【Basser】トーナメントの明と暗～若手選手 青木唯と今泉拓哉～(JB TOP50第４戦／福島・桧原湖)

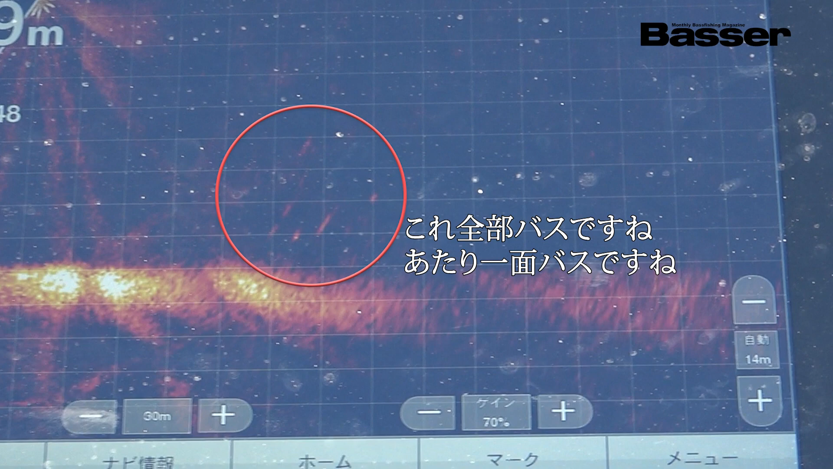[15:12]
これ、これ全部バスですねこの辺あたりもちょっとバスですね